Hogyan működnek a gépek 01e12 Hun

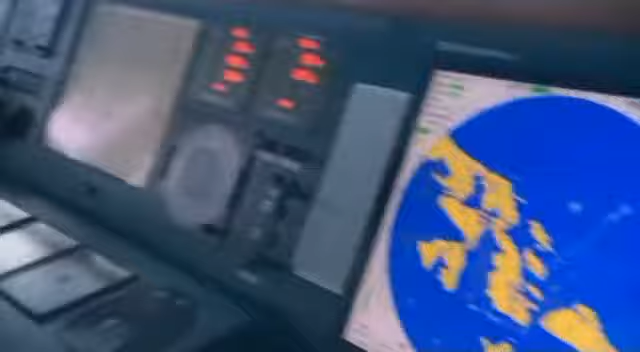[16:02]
A parancsnoki hídon egy modern navigációs rendszer segíti a biztonságos közlekedést és a pontos érkezést. Bármilyen rosszak legyenek is a körülmények.
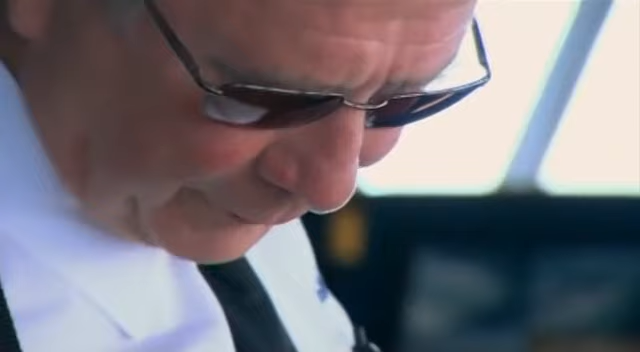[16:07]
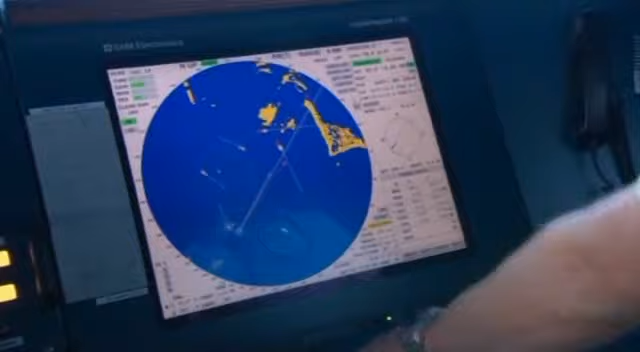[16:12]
A robotpilóta rendszer GPS-szel működik és észleli a többi hajót is.